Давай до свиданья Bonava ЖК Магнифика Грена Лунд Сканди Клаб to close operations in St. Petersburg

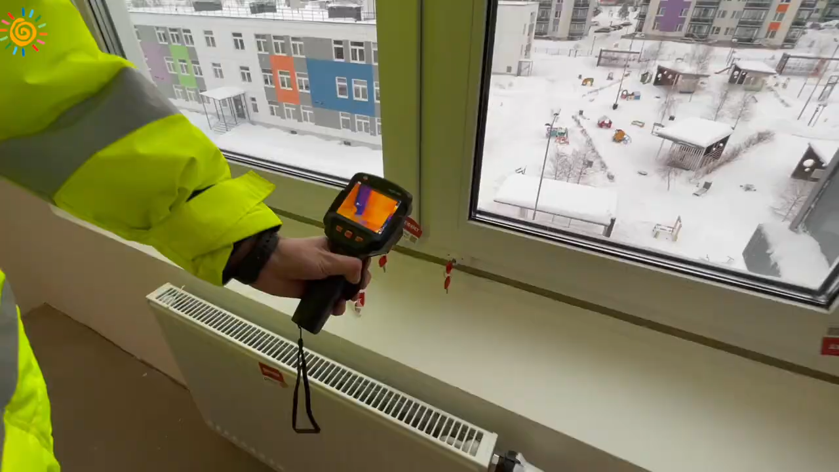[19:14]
соответственно тоже не но это уже на норматив у нас было указано замечание что присутствовал фигурация она была не
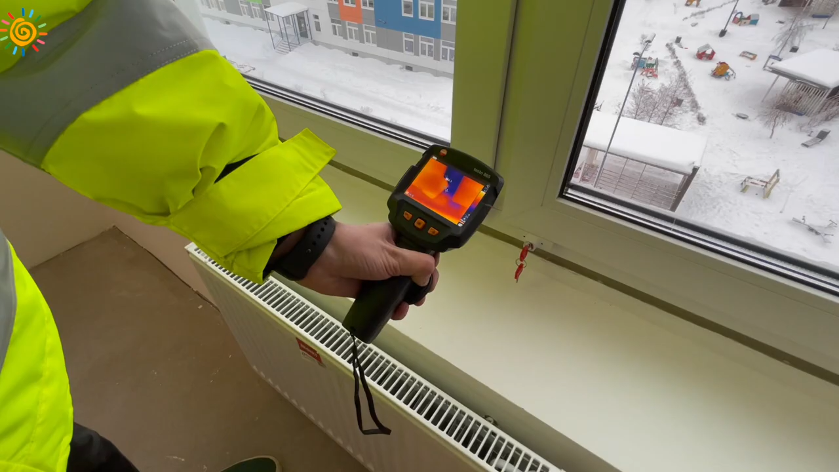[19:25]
устранена у нас был указан пониже температура примыкания стены комнаты 3 это имели бы ввиду кухтиной